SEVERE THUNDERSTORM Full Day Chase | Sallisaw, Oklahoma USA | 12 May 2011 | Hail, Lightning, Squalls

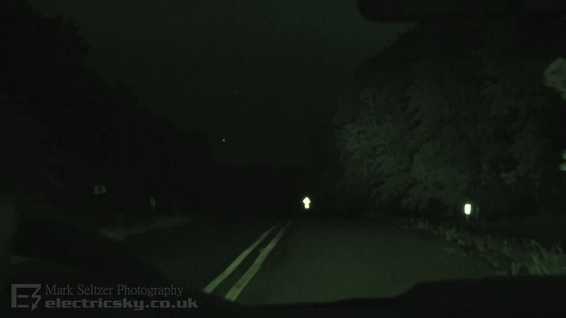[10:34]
The time is 25 to 9. So it's getting quite late. The sun's gone down. You can just see some distant lightning there. Erm. Yeah. So. That's it.